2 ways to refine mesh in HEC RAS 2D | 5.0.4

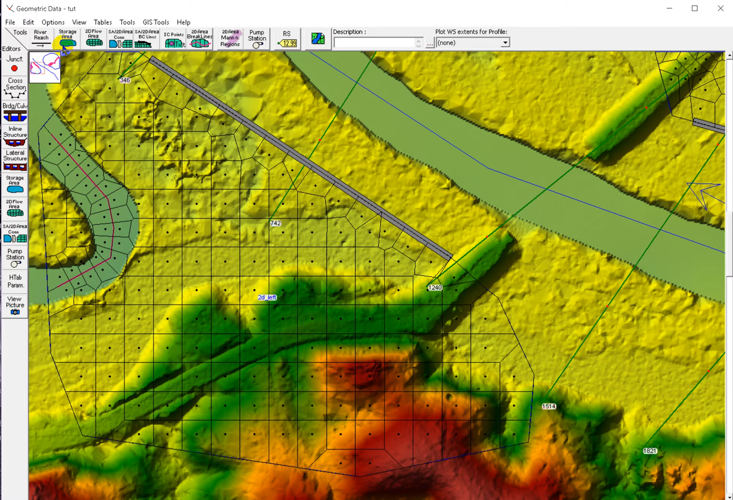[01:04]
and then we enforce this break line to the to the area so that's it that's how we refine mesh here in the geometric data now let's come to the RAS mapper so in the RAS mapper we just have to pick the 2d flow areas then refinement regions then we edit geometry so this this is one we made it the geometric data okay